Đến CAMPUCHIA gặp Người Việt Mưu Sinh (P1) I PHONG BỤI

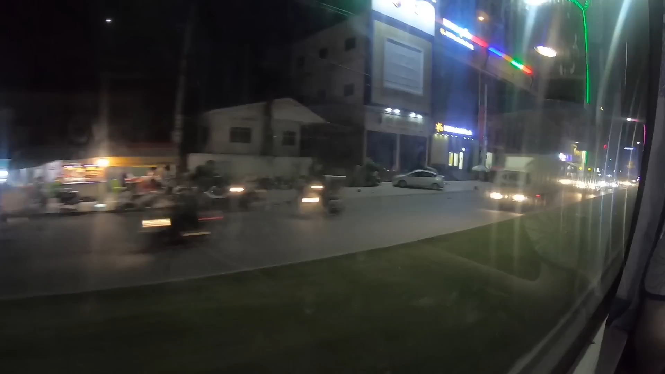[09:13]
gần 7 giờ tối tuy nhiên thì tụi mình vẫn chưa đến cái điểm dừng trăng bến xe ngay tại thủ đô Nông Bên phía trước mọi người có thấy một cửa hàng tên là Bitphone không?
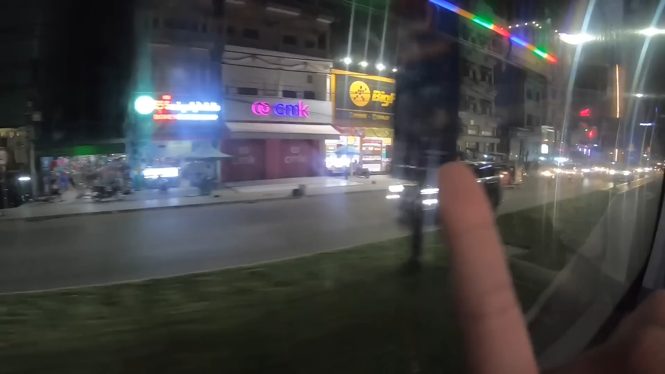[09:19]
đây là cửa hàng do thương hiệu thế giới di động Việt Nam sang đây đầu tư còn đây là cửa ngõ của thủ đô Nông Bên nơi
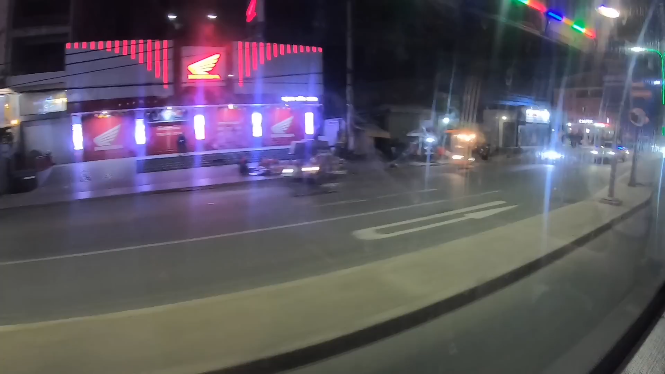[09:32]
mà có rất nhiều người Việt sinh sống và phía xa xa này
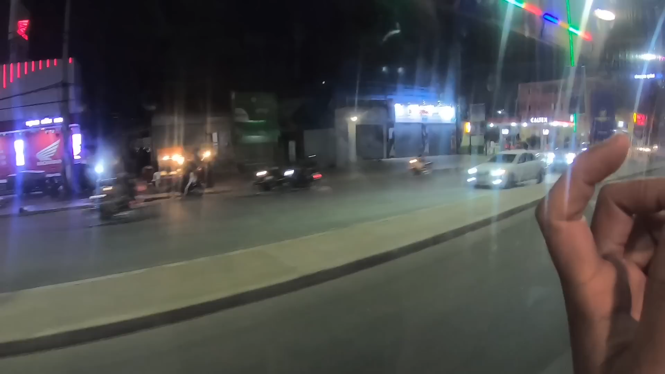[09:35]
tiếp nữa thì mình sẽ đi ngang qua cái bệnh viện khá nổi tiếng đó là bệnh viện trò rẫy Nông Bên
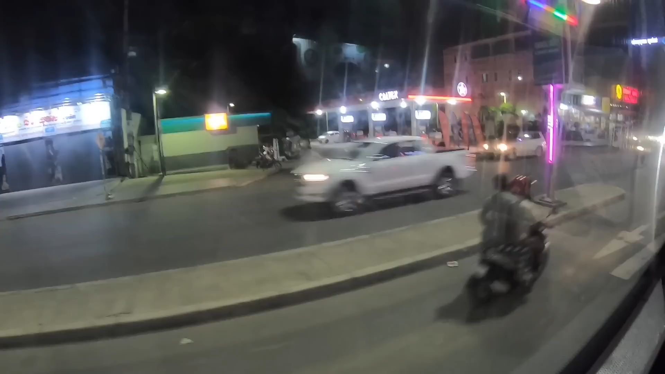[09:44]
đây là một gấp nhỏ ở thủ đô Nông Bên và phía trước mọi người đây là cái cầu có tên là
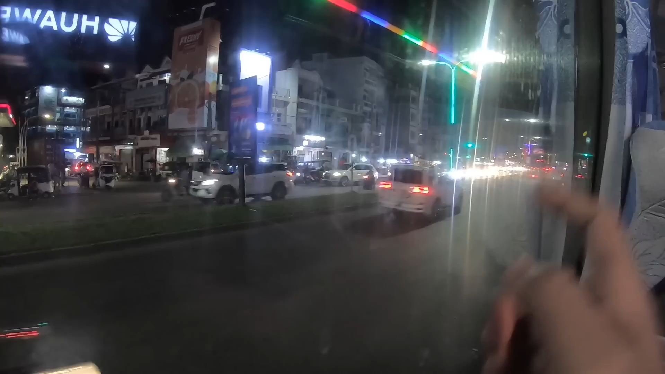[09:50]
cầu Sài Gòn thiệt sự thì cái cầu này do Nhật xây dựng tuy nhiên thì cái hướng này là hướng đi về Sài Gòn Việt Nam cho nên là người dân ở thủ đô Nông Bên hay gọi đây là cầu Sài Gòn và một điều rất thú vị ở đây dù phương tiện khá đông dù có tình trạng kẹt xe nhưng mà rất hiếm để nghe tiếng còi xe phương tiện để đi lại dễ dàng nhất đó là những xe Túc Túc và một cái
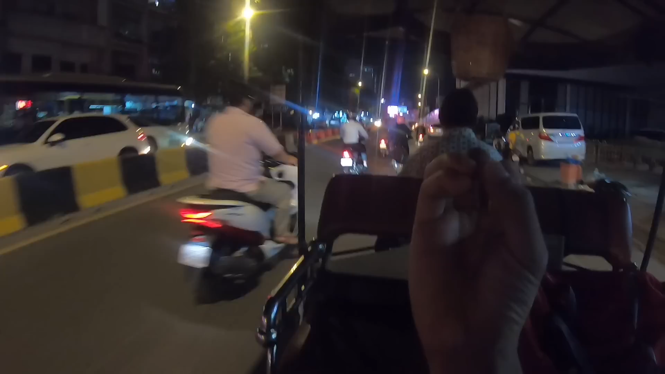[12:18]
thường xuyên nổ nổ bình ga xe thường xuyên nổ và dăng khách ra ngồi xe lắp luôn
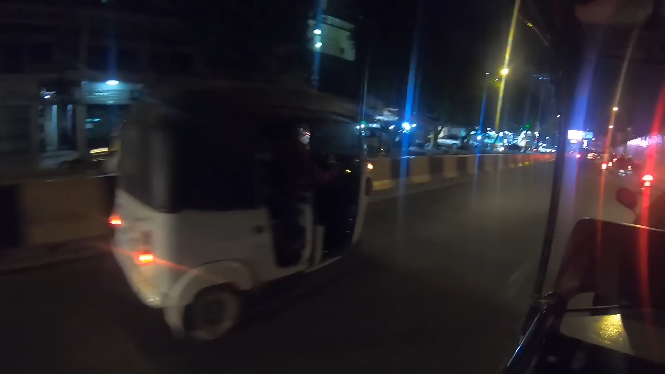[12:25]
đây là xe của do Ấn